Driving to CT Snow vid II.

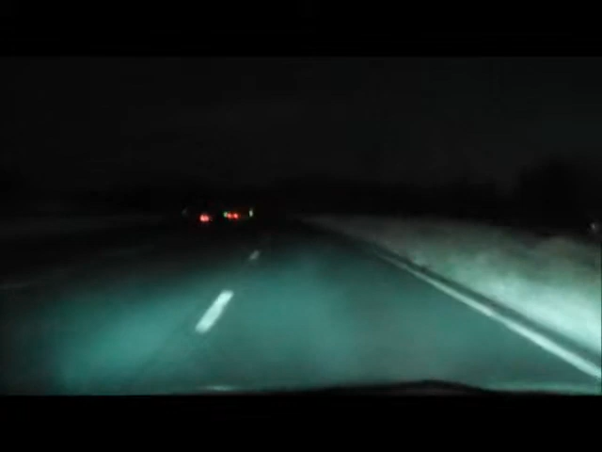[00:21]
Well, we just got to Mass a while ago, a little bit of snow out here, maybe about, I don't know. On the side here, maybe a foot and a half, two feet. So there is some snow. In Saratoga, there wasn't this much snow, so there's a little bit of snow.